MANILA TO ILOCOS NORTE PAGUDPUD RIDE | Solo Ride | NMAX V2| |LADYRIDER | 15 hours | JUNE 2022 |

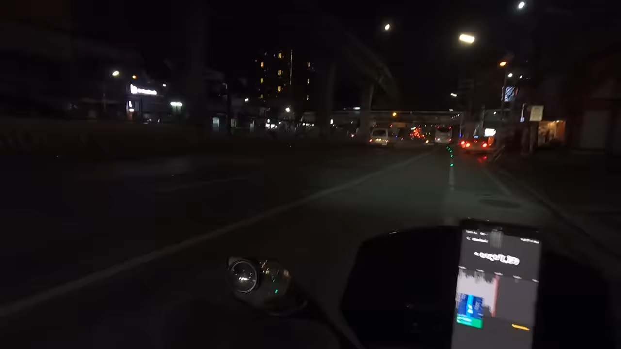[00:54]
Bali, nandito ako ngayon sa Cubao at alas 12 na ng gabi. Sabi sa Google Map, makukuha ko siya ng 12 hours kung tuloy-tuloy ako.
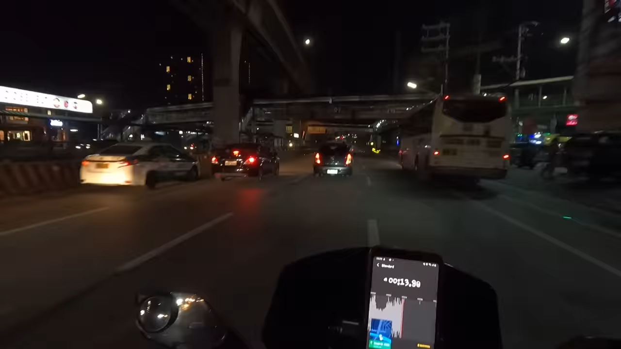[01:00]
Pero kunin natin siya ng 15 hours kasi para sa mga stopover natin. Siyempre, need ko rin magpahinga, lalo na si Maxi. Mahirap masiraan sa daan, lalo na kung hindi natin kabisado.
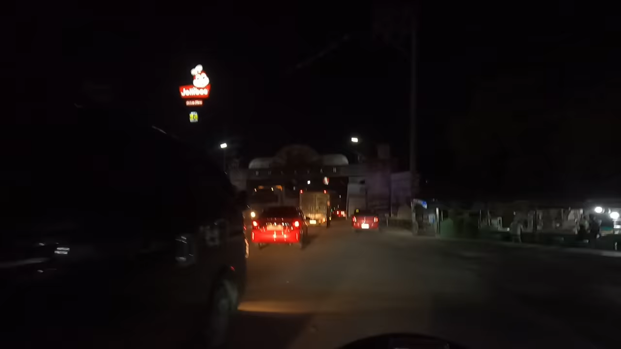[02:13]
Na guys, papasok na tayo ng Bulacan. So dito alam ko hindi maganda yung daan dito kasi nga maraming ginagawa.
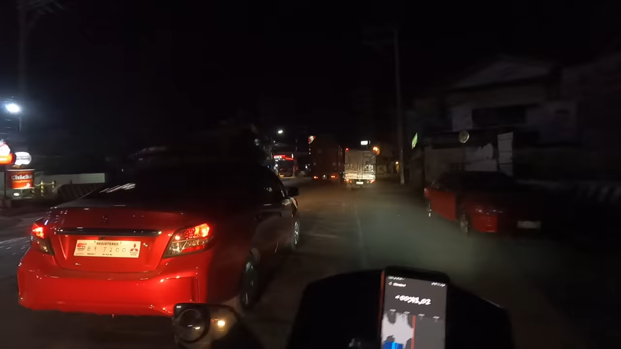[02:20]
Dapat tayo mag-ingat ngayon kasi hindi patag dito, maraming lubak. Lalo ngayong gabi, paggabi kasi dyan sila gumagawa kasi wala masyadong bumabiyahe. Kaya lang delikado naman sa mga motorista na katulad ko na bumabiyahe ng gabi. So doble ingat tayo, lalo lang ngayon madilim din natin masyadong naaninag kung ano yung mga nadadaanan ng gulong natin.
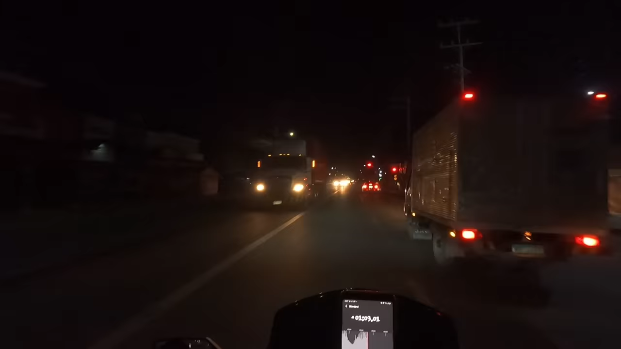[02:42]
So good luck. Sana ano naman to, maiksi lang naman to eh. Bulacan, tapos after yata nito Pampanga na. So hindi ko sure kung okay yung daan sa Pampanga, pero sana maging okay para kahit paano ma-relax tayo. Stay watching lang.
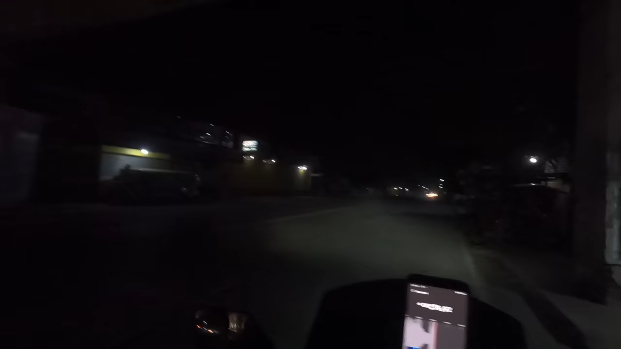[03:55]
So Pampanga, bye bye Pampanga. Pasok na tayo dito, so ito na naman, mababang biyahe na naman tayo.
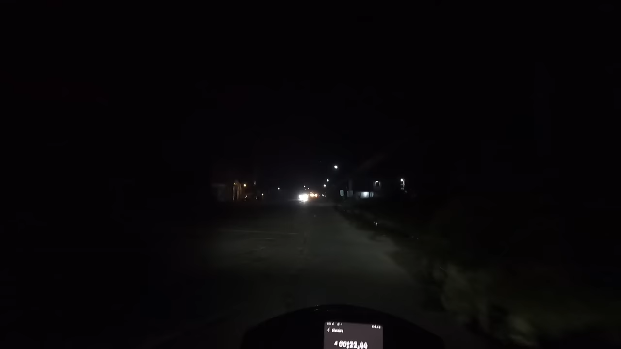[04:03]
Tingin ko yung daan dito medyo okay na, medyo lang, pero hindi pa ganun ka-smooth. So ingat ulit sa atin.
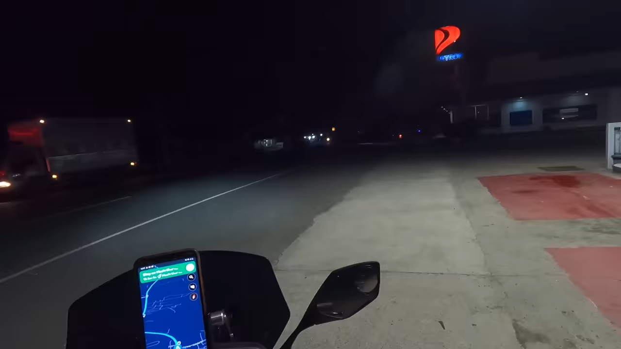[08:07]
Paalis na tayo dito sa Gerona Tarlac. Medyo madilim pa rin yung daan kahit na magpa 5 AM na.
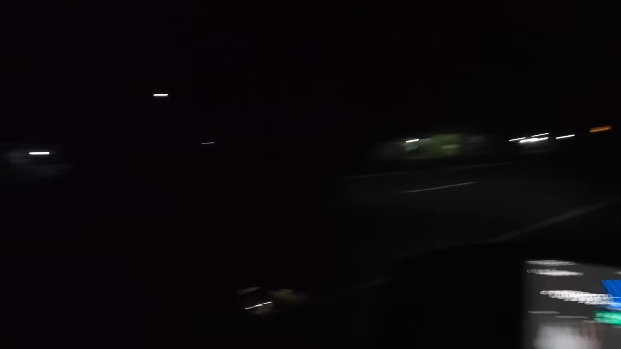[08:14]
Pero okay lang, maliwanag naman yung ilaw ko. Marami naman tayo din nakikita kahit paano. So, ingat pa rin. Hindi tayo magsasawang magsabi ng ingat kasi first time kong bumiyahe ng ganitong gabi. Stay watching lang guys!